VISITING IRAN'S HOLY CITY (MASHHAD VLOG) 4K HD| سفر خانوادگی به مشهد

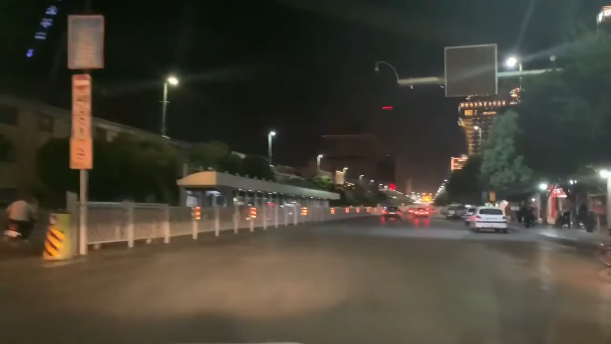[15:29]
this road is on the same road as the holy shrine, and that is the shrine there. And here on the right is a hotel. It's called Amras.
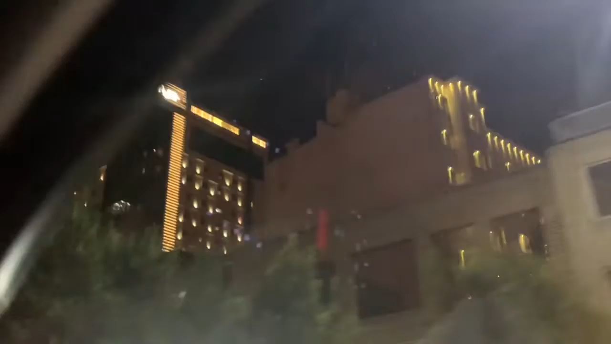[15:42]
There's another one. This is Darvish. This is Darvish. This is Almas.
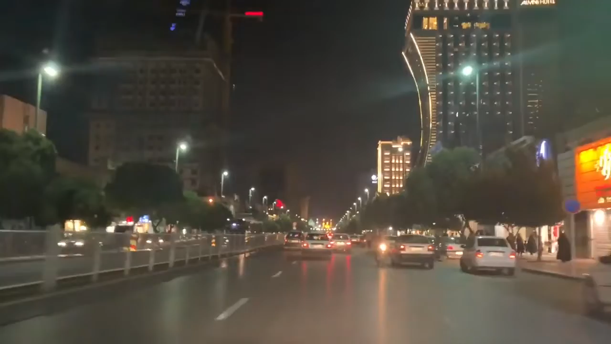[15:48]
And there's all these really lovely hotels, and they are all towards the holy shrine, which is where we are going.
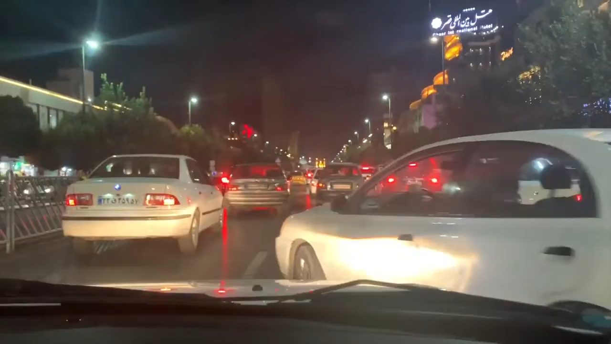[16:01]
And as you can see, people just turn in front of you while you're driving and don't care. There's all these shops open, and they're like open 24 hours. And there is the shrine.